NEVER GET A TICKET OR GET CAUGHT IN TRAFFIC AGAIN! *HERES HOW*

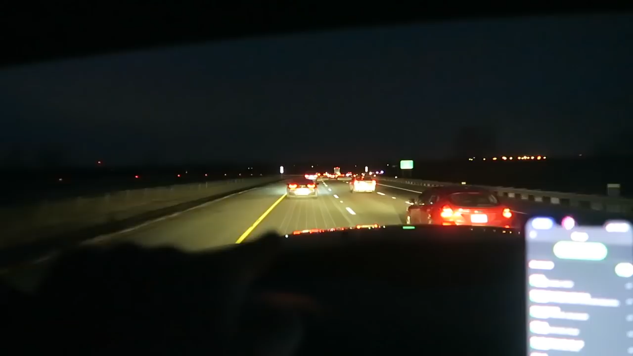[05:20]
Just casual, you know. Dang, he's flying. I mean, not really, but trying to catch up, literally going 82. I mean, this truck is gigantic. He's flying. This is hilarious.
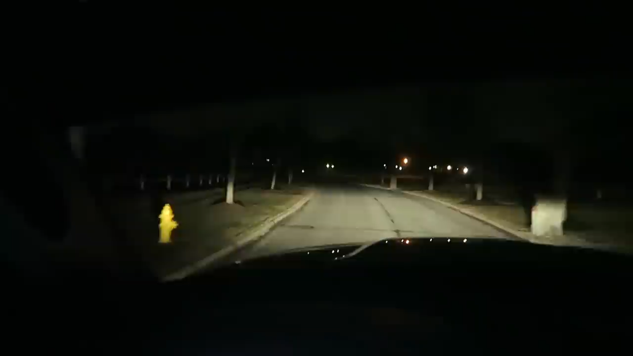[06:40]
There's your 20-inch light bar. I mean, it does an excellent job. I know I talked about it in the last video, but it does an awesome, awesome job of lighting up the road. That's for sure. So finally made it up here.